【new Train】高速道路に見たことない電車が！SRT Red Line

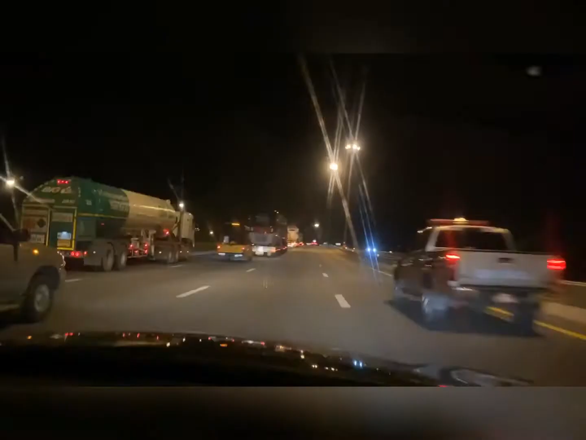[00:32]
こんな感じです。なんか見たことがない車両だったので、でもタイのマークはついてるので、どこで使うのかなと思いました。
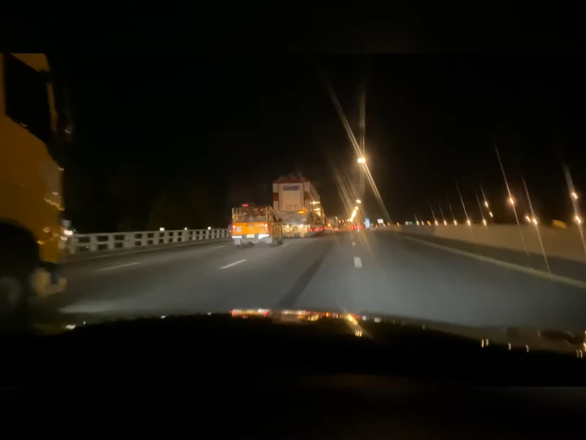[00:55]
教えていただいたところ、
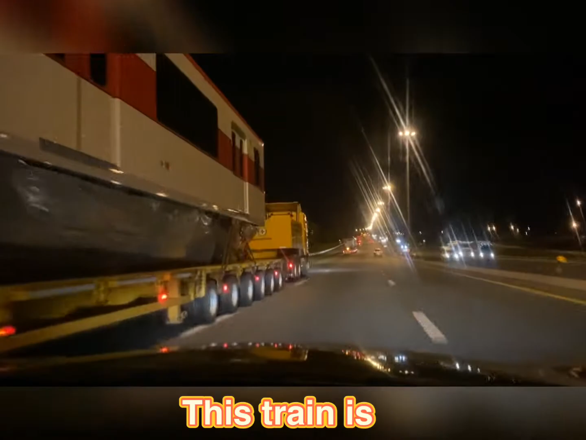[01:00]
これはレッドラインという新しい路線の専用の車両ということです。日本の山口県で製造されてこちらに運ばれているそうです。日立製みたいです。
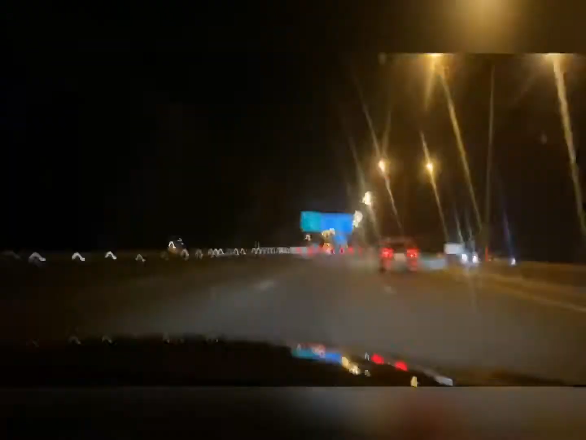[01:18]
まあ、日立製だったら安全かと思いますが、僕は一番気になるところはもう改札ですね。